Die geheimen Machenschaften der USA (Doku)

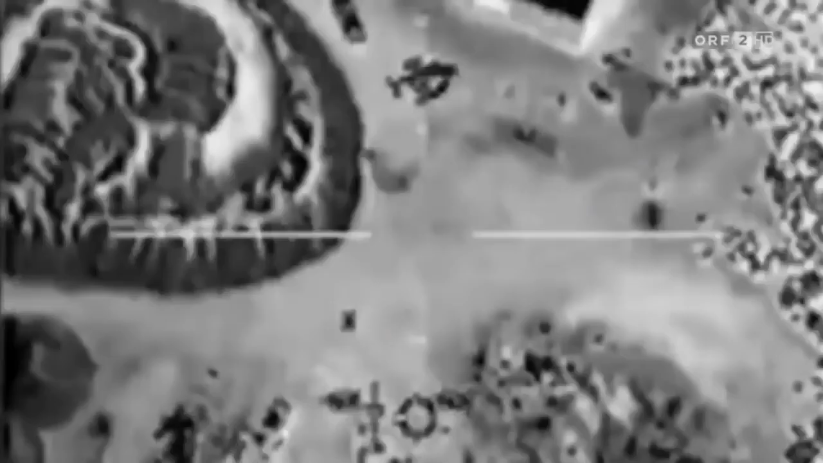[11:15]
Er sagt, in diesem SUV sitzt Ali und ich sage, okay gut, erschieße ihn.
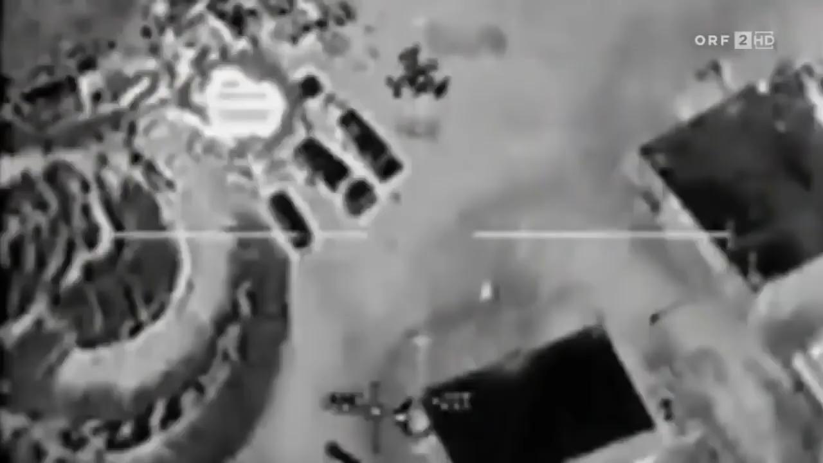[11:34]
Wir wussten, dass alle Insassen tot waren.